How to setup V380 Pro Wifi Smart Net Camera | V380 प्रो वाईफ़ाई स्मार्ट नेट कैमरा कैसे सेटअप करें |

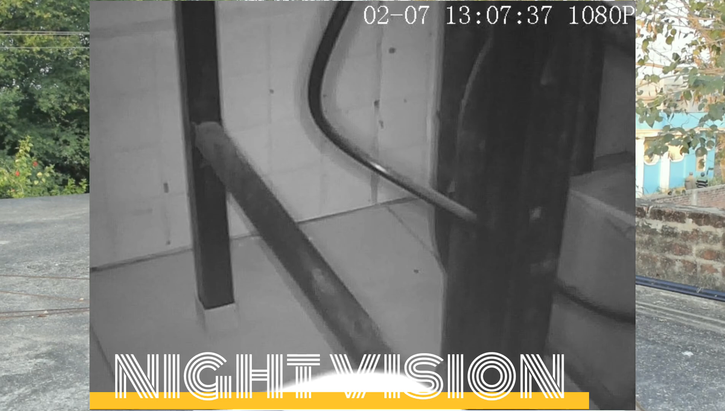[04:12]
फोटोस है जो वीडियो से वो निकाल के देगा और